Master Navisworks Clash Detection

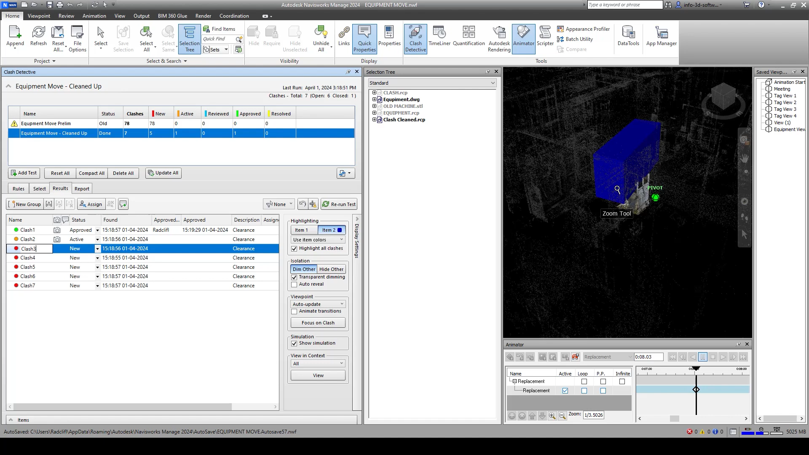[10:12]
Let's hide the others where we can see that this is just clashing with whatever's on the ground around that machine.
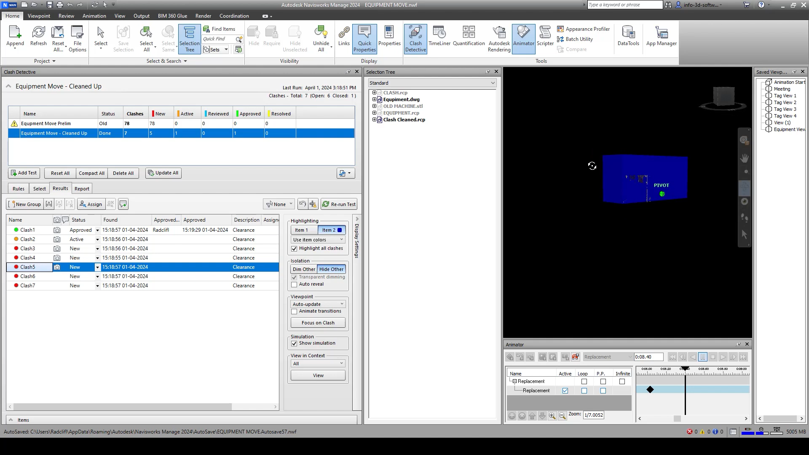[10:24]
So the rest of the area is pretty clean. There might be something there we can look at. Something there that's still in the way.
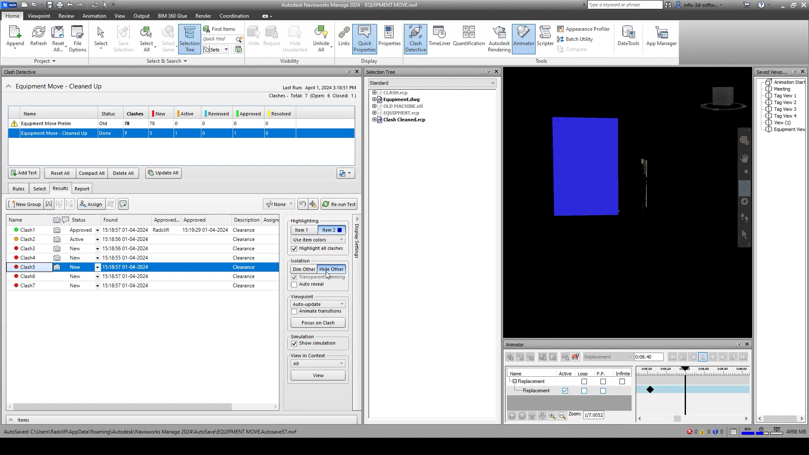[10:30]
And of course, this allows you to kind of get some context to see what that is. And it's the machine beside it. So just a really simple way to be
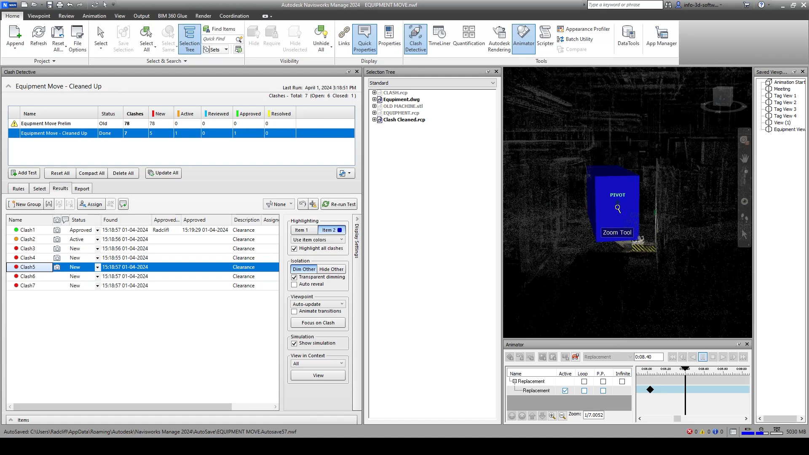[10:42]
able to look at the points and help you do some logistics and some equipment moves planning. So I'm going to run the report for this one too. I'm going to write the report.
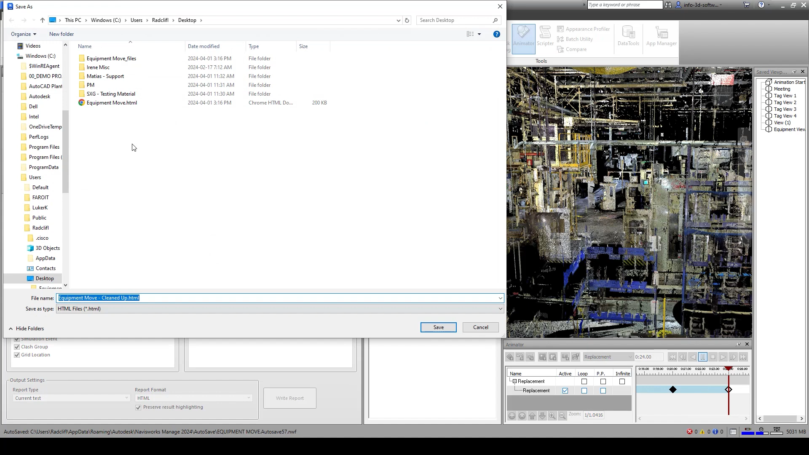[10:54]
I'm going to call this one cleaned up. And here's our equipment move cleaned up.